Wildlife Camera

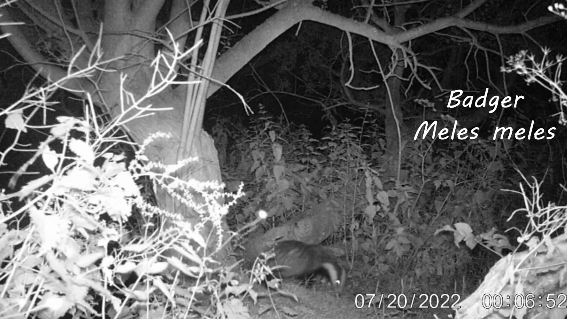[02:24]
A badger foraging through the grass.
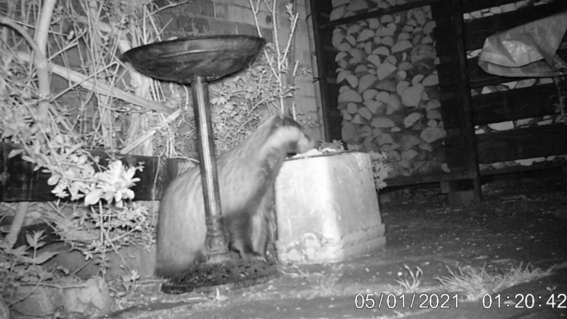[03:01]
This badger broke into my parents garden and stole bird feed.
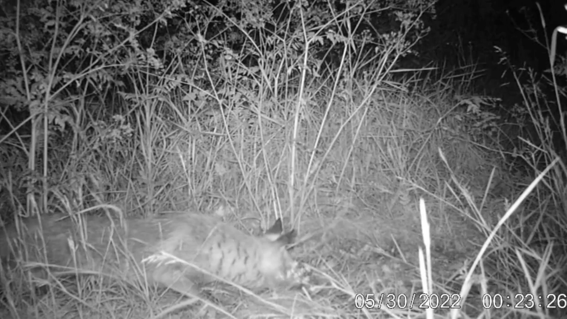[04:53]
The camera is positioned by a dead duck that was found in the field. The fox was initially nervous to approach. The fish. The fish.
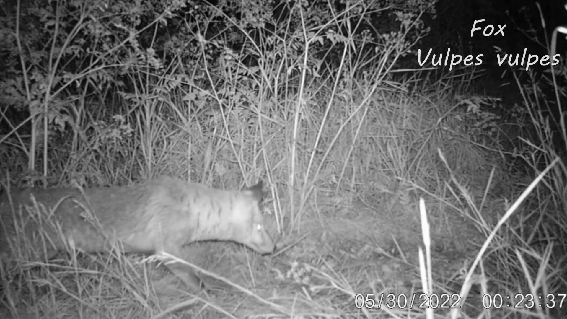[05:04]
The hare darling rose star, Merry Christmas. I got home with the ball. The tree.
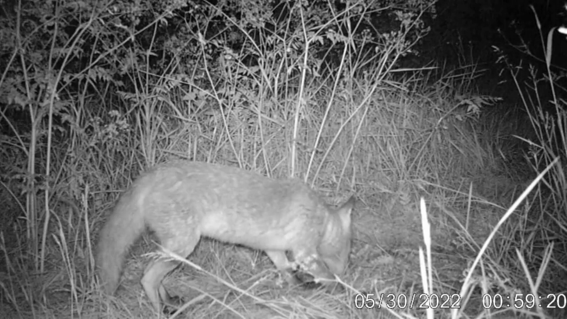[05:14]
The riverenas. The網ago. Hearten on thepi.
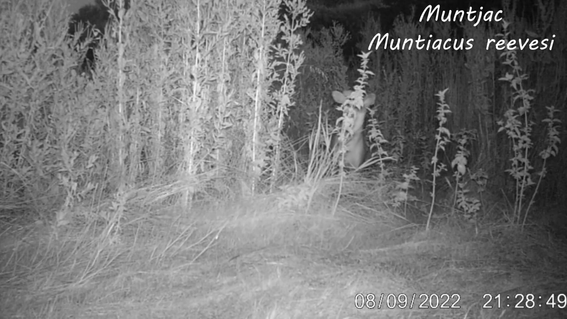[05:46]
A munch jack deer hiding in the undergrowth.